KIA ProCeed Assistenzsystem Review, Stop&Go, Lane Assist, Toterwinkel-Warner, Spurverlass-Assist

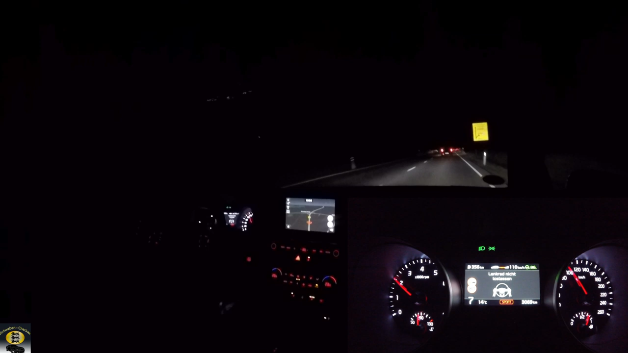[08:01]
Jo, Checker-Freunde, schön bei Nacht, dass man mal die Lichtausbeute sieht. Ich hoffe, man sieht das ein bisschen auf der Kamera. Das LED-Licht vom... Serienmäßig ist beim GT Line, beziehungsweise beim GT wie hier. Das ist ganz gut. Es ist kein adaptives Arbeiten des LEDs. Es ist, ich sag mal, ein Stars. Und dann haben wir noch Fernlicht. Peter ist ja der Fernlichtassistent mit an Bord. Und ja, das mache ich gerade noch ein bisschen bei Nacht.